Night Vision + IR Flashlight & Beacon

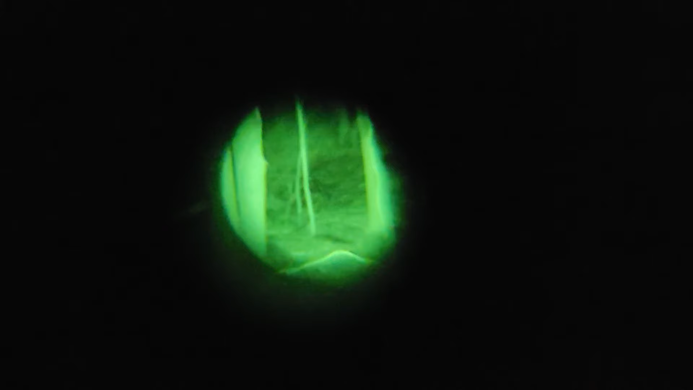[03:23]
All right. So you can kind of see here.
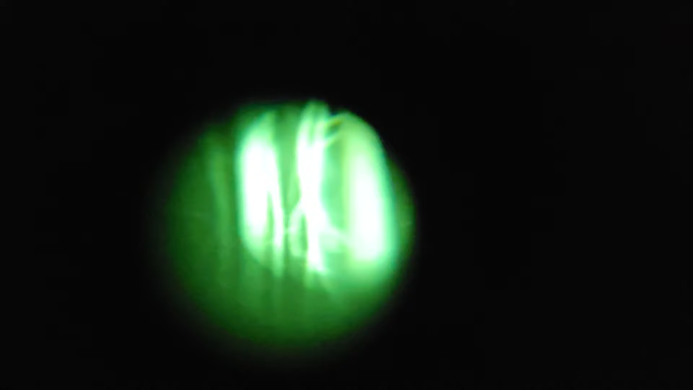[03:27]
This is with the onboard unit, the onboard IR light.
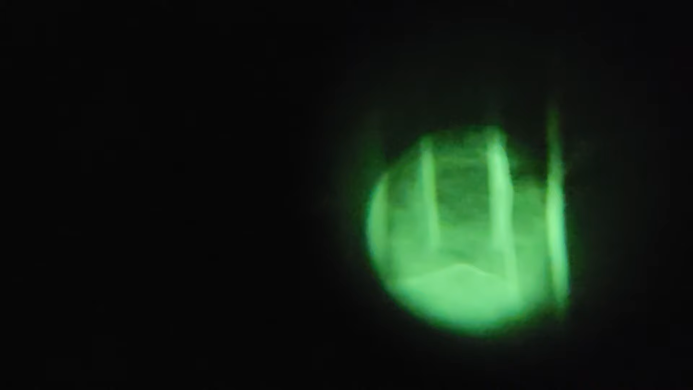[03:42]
So that's the onboard unit. Now I'm going to use the separate thrower IR flashlight.
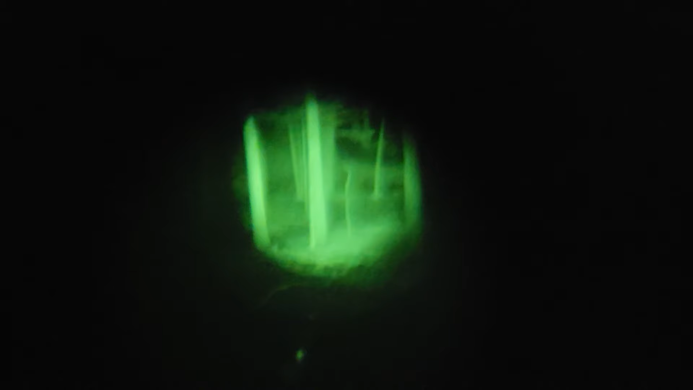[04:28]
All right. So the night vision is on. I'm going to turn off the light and now you can see. Oh, there it is.